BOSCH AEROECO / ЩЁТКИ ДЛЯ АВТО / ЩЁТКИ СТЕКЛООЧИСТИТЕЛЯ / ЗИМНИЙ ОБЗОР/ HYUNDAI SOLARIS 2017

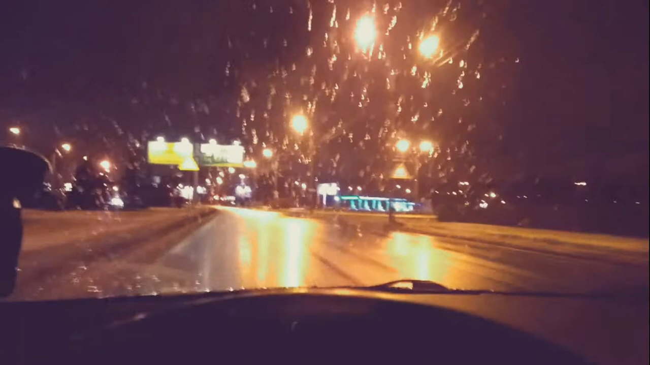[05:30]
Мокрый снежок у нас опять в Питере. Всех с новым годом, ребята. Новый год тоже наступил. Ё-моё. Ладно, следим за моим каналом. Тестим щетки. И потом я вам скажу, покажу, что с ними стало в итоге через какое-то там количество времени, через каких-то там пару тысяч километров.